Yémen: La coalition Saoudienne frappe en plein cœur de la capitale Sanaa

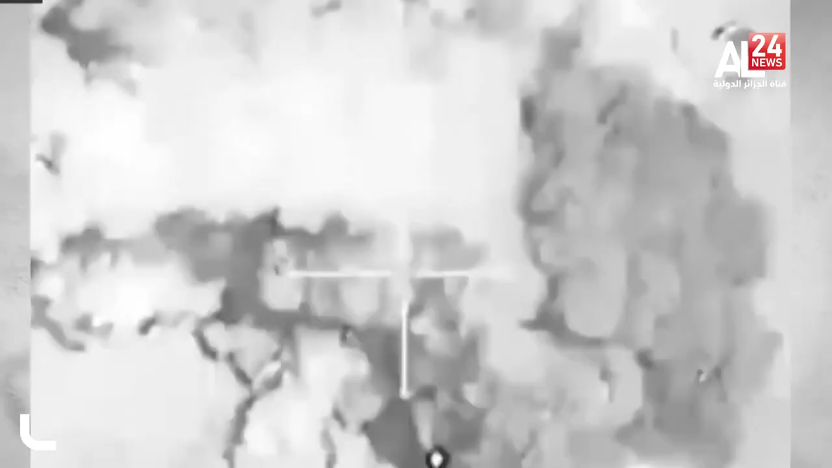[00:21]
a mené des frappes aériennes contre les cibles militaires légitimes des Houthis dans la capitale yéminite.